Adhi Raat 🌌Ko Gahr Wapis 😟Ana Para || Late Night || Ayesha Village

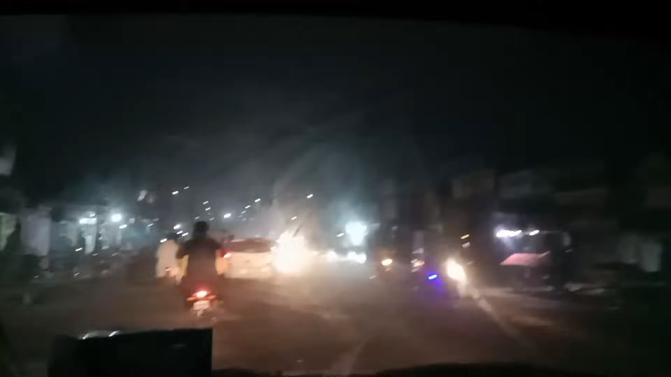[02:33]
جی ہم لوگ ملتان شہر میں تو پہنچ چکے ہیں لیکن راشت بہت زیادہ ہے تو ہم جو ہے نا ایسے ارام ارام سے جا رہے ہیں دیکھیں نا کتنا راشت گاڑیں بھی ہیں موٹر سینکل تو کافی زیادہ راشت پتہ نہیں راشت کیوں ہے ابھی تو تقریباً آٹھ بھی بات چکے ہیں تو کافی زیادہ راشت کی ہیں
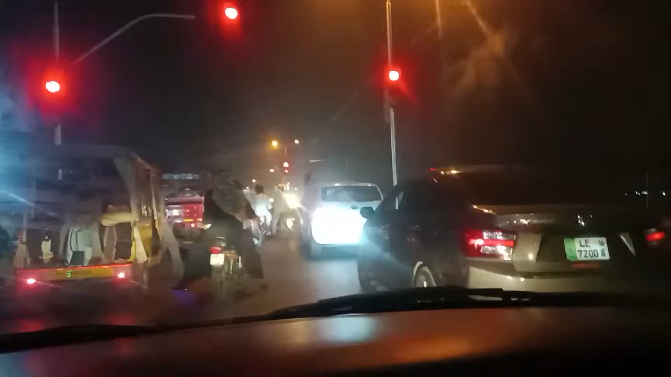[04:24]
کے بھی ابھی چال رہے ہیں یہ ساتھ گاڑیاں بھی ہیں جب اشارہ بند ہوتا ہے نا تو سب اتنی زیادہ چلتی کرتے ہیں نا بس وہ کہتا ہے میں آگے چلوں ایک دوسرے